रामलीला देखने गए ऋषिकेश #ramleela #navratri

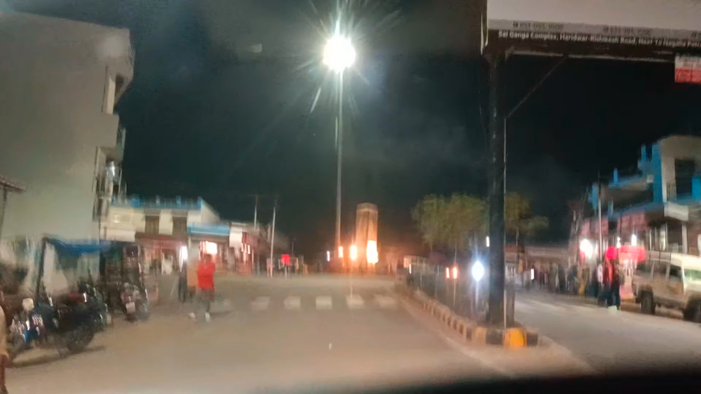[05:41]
और स्टेट जाएगी वो जाएगी हरिद्वार, और ये जाएगी बस अड्डा, बस अड्डा और वो राम झूला लक्ष्मण झूला।
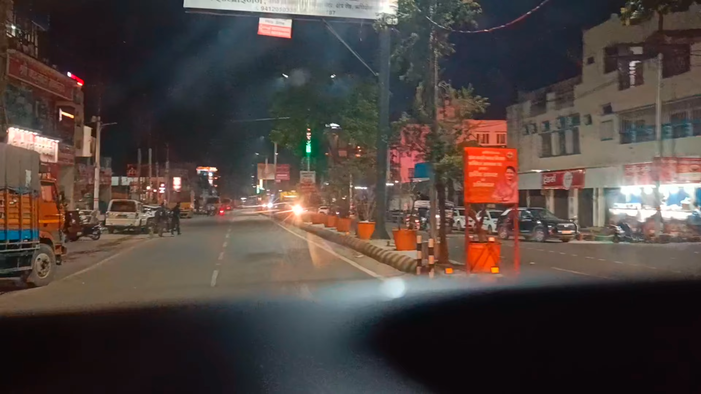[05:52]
तो हम गाइस अभी हम बस अड्डे जा रहे हैं और मार्केट साइड, ये ऋषिकेश का मार्केट है आगे। तो गाइस हम पहुंच चुके हैं अभी पुल पर।